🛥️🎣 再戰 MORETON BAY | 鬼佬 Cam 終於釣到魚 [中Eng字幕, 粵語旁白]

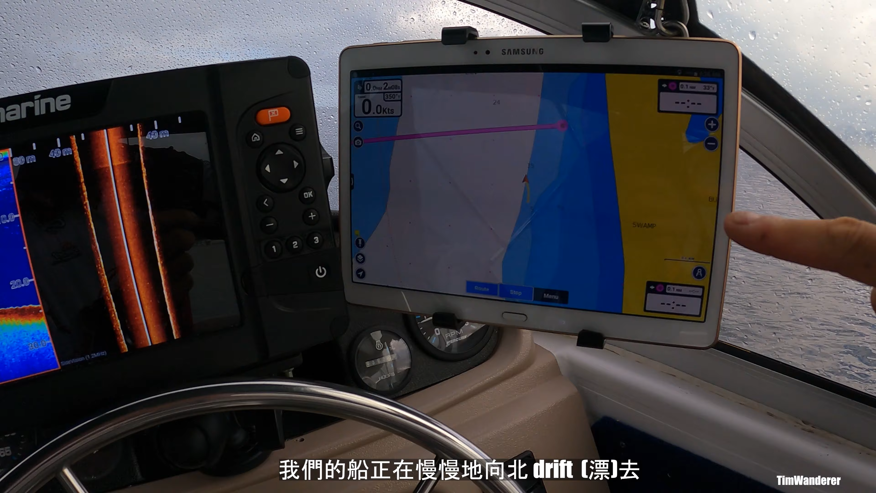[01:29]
我哋向緊北 drift， 所以我哋向南停低，跟住慢慢 drift。And that side going on, but who was that side?